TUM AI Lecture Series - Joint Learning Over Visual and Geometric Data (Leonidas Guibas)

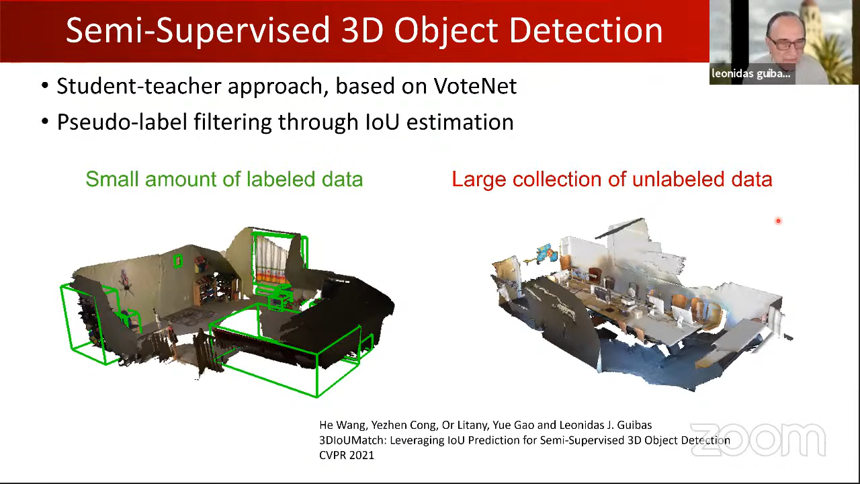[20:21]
by having some labeled data, but then also lots of unlabeled data. And this is based on a familiar
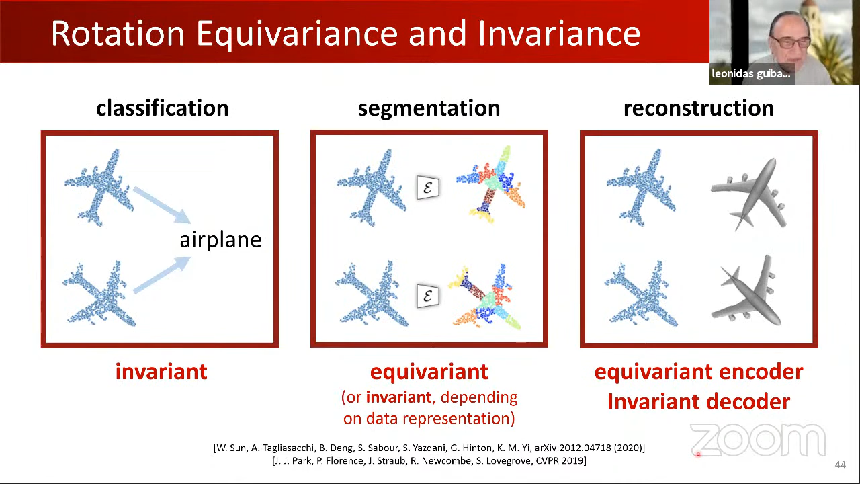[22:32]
And similarly, perhaps, for reconstruction. But the challenge here is how to pass a rotation through a latent formulation.
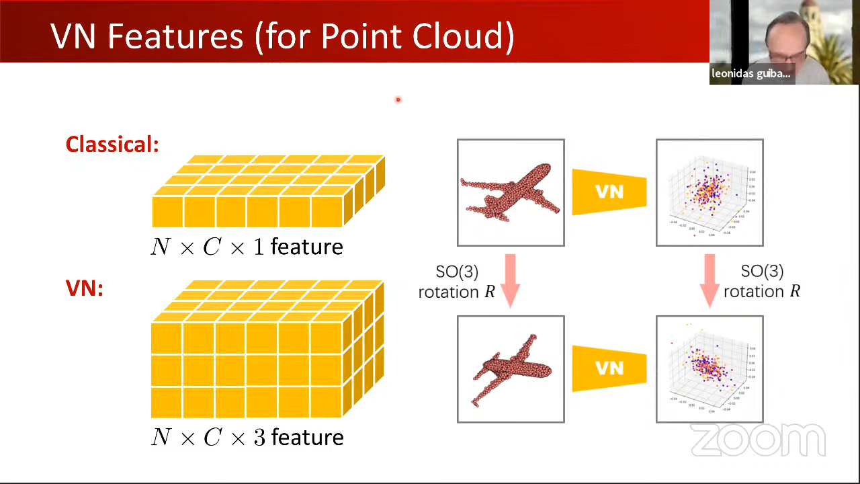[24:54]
in this formulation. The most obvious one is the linear component. This is very straightforward.
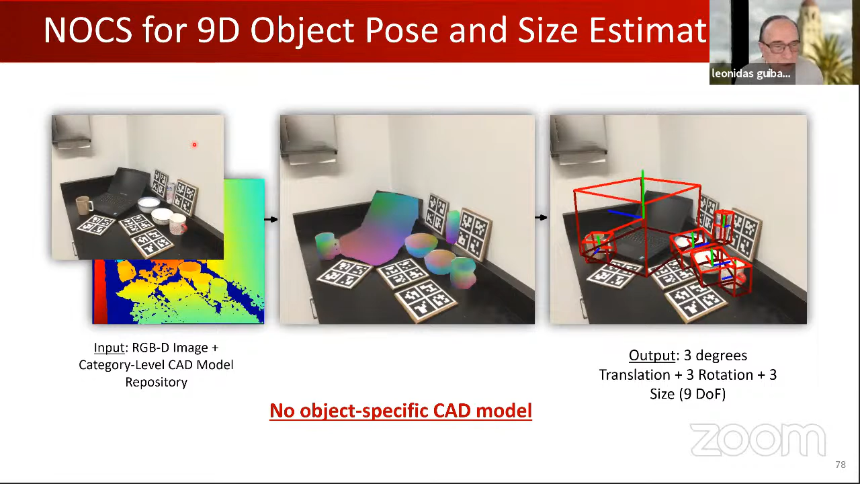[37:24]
Essentially, we can just know that this is a laptop or this is a cup. It helps us to regress the 3D pose of the object. I will not go into too much detail here. It is an architecture based on Masker CNN.
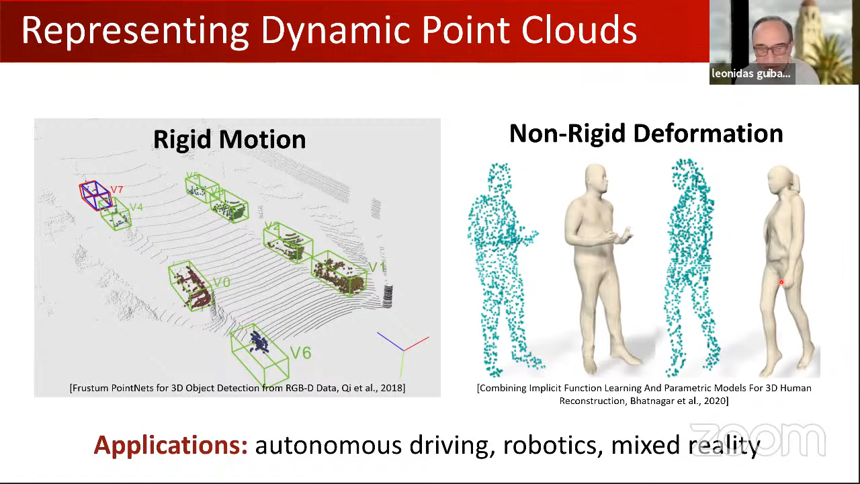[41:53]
And of course, this has many applications in autonomous driving, robotics, and mixed reality. So again, the setting now is we're going to have data coming over time, and we want to be able to both aggregate shape in a canonical way for reconstruction. That's what I was discussing up to now,
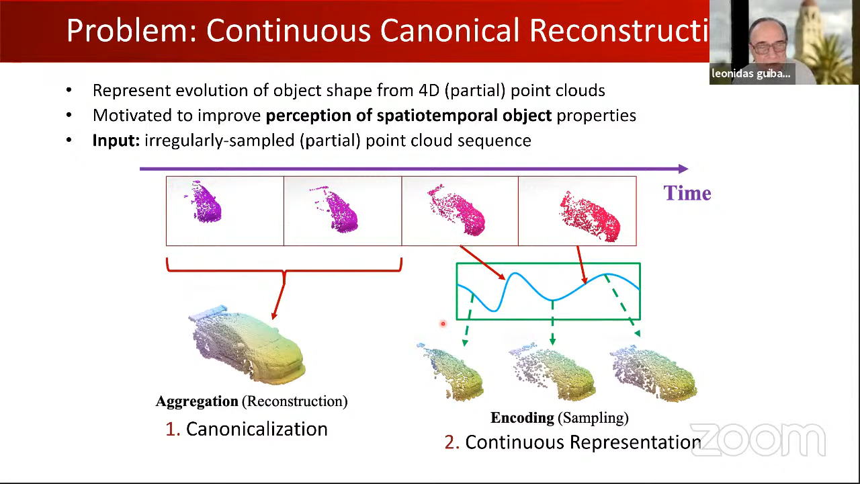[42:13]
but also understand the motion, get a continuous representation of the evolution of the scene.
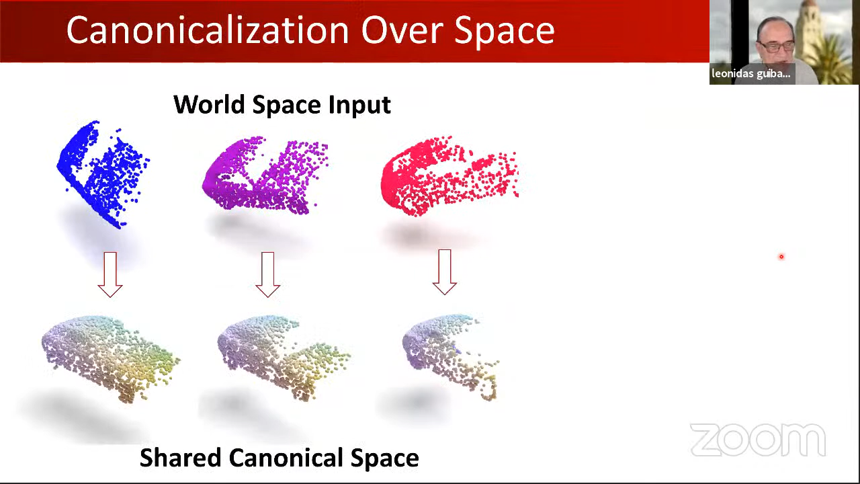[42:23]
So there is this spatial reconstruction part, but that allows us to aggregate multiple frames and compute shape. We want that to be, of course,
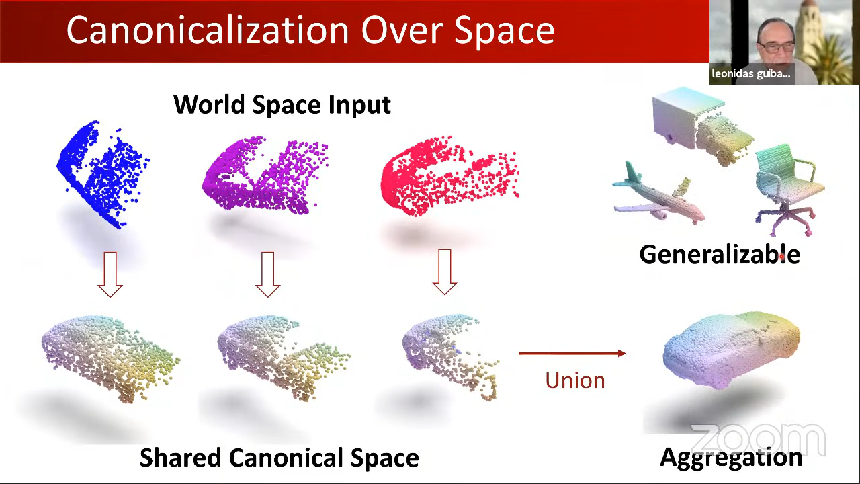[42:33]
generalizable to different instances and ultimately different classes, but also there is a canonicalization over time.
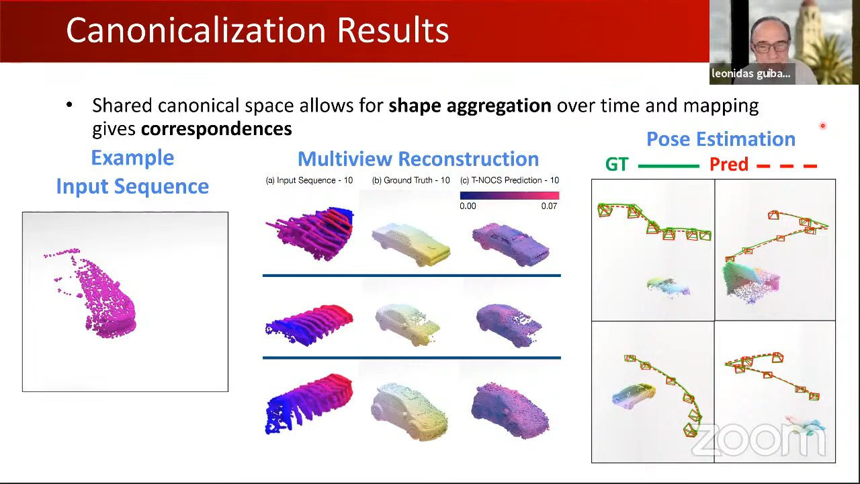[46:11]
One can also use them to do pose estimation. One can take very sparse inputs, say 3 observed steps of 512 points, and use Casper to upsample both spatially and temporally, because once we have the Gaussian, we can sample it at any resolution. And of course, time, we can sample at any resolution. So here you can see that, so, you know, you're seeing what the sensor would have seen canonicalized to be the same pose.
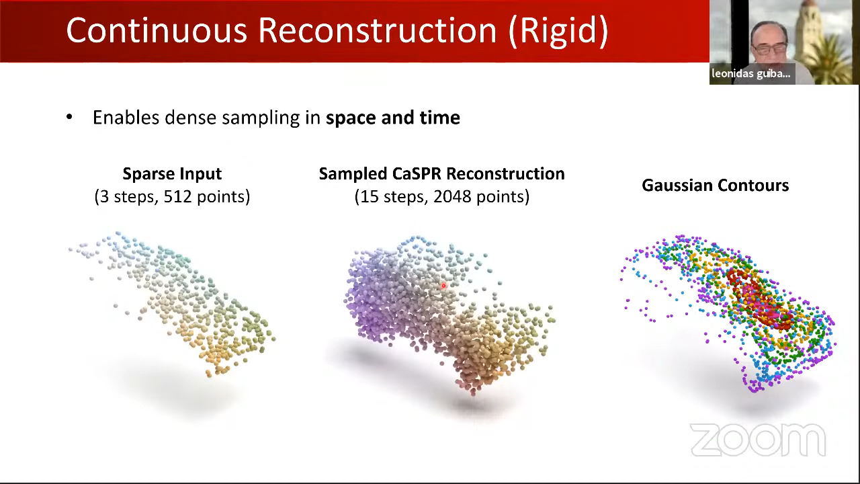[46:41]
And you can even visualize the contours of the Gaussian in this last animation. So it is nice that we get correspondences over space and time from these normalizing flows. This allows us to also deal with things like that are not physical here, say deformations of the input, but this will be important in what I will talk about next.
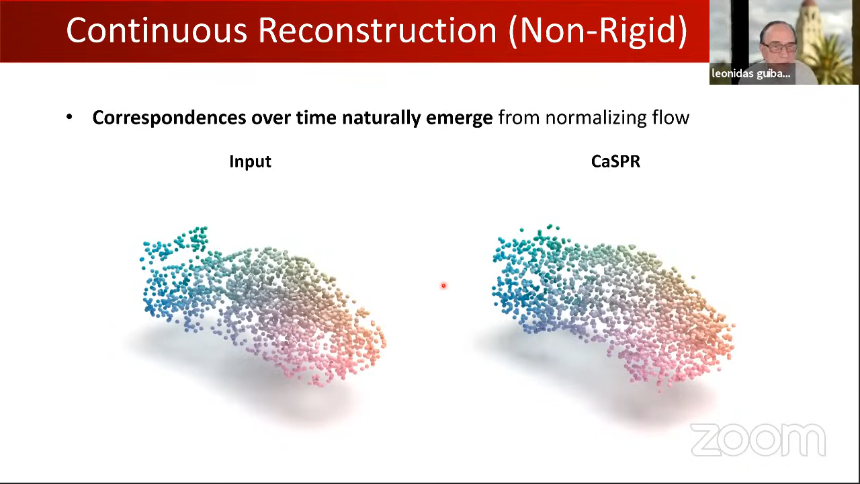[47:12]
The particular use of the correspondences is that we can, say, annotate a particular frame, pull the annotations back to the underlying Gaussian distribution, and then push them forward to other frames.